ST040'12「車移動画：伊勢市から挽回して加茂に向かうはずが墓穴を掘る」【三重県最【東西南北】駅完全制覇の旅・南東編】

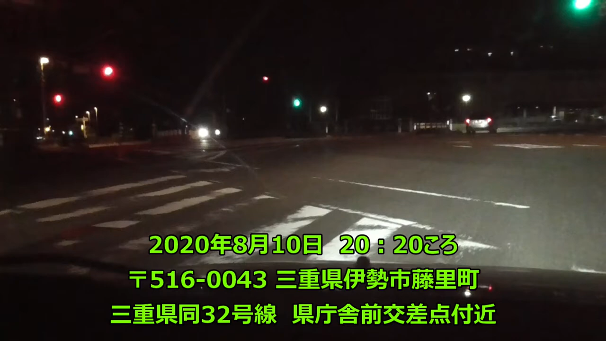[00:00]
ってことで、すっかり伊勢まで来ちゃったんでここからまた、島方面にねちょっと折り返す。
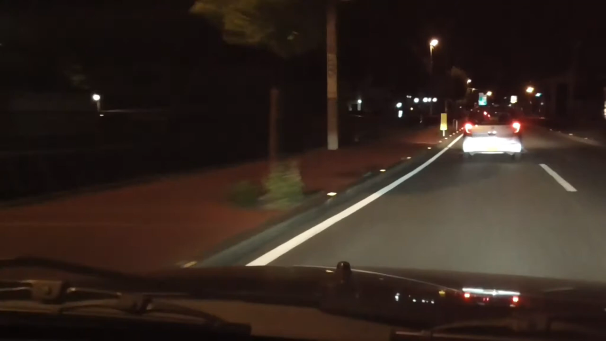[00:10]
ちょっとどこじゃねえな折り返すという形になりますね久慈までには着きたい久慈までには着いてー!えーと、みゆき道路じゃなくてこのまんま、まっすぐ行った島方面にトマというよりも島ですからね向かう方面としてはこれ伊勢に、あ、伊勢に新たな
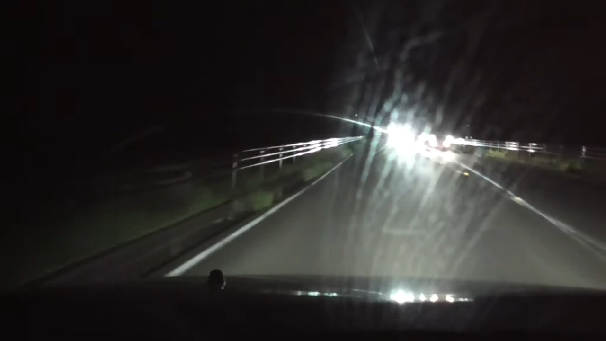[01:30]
うん、やってないですね映画終了ってなってますねあぶらかしくて、とそびられなきゃ走れませんよこの時間に使えない、今あ、またどうもとてそうだね、道になってきましたけどね、シカいますねいますねいますね当たり前のように、当たり前のようにいますねこのシカが
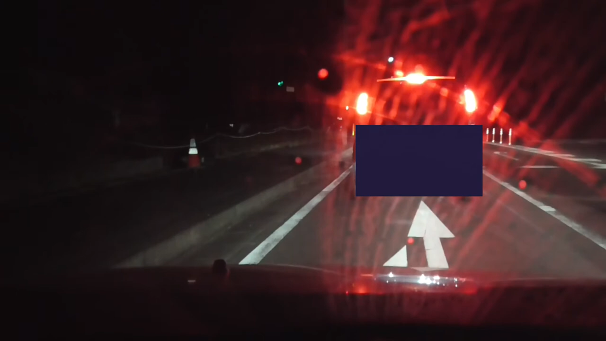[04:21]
まあ、言うてくにくねむちですからね答えますね赤く灯ってますねなんやろなんか、空全体が照らされてますねなんだこれなんだこれわかります?なんか空全体が赤ーく